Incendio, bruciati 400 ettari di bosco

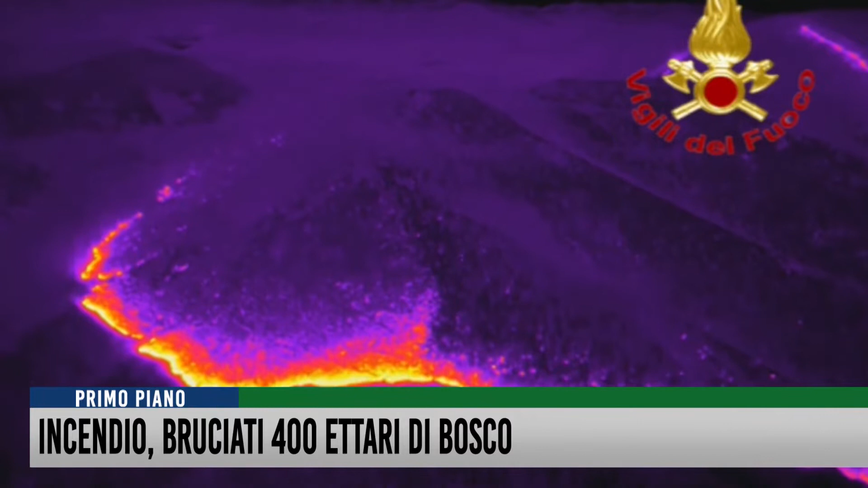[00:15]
e gli eventuali nuovi focolai celati e rianimati da edizioni ardenti.